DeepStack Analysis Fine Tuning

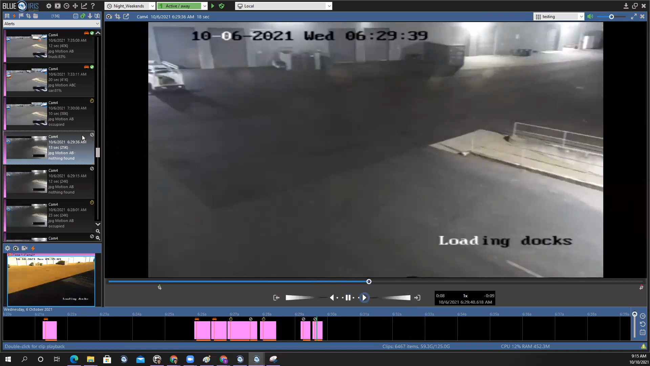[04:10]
Right. Because once you see it canceled, you want to know why. So I guess the lighting here is what caused it to cancel. And so Blue Iris and DeepStack did the right thing here and canceled it, which is good. But I just like to double check.
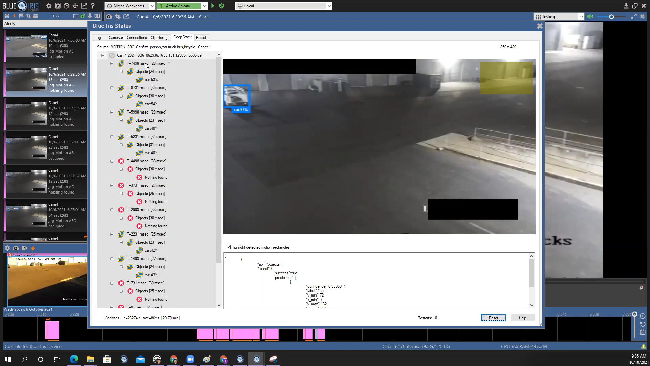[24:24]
There it is. So this was canceled. I go to the asterisk, there's no object identified. So I know it's canceled right away. And I obviously know that as well because I see that the alert that I selected was canceled.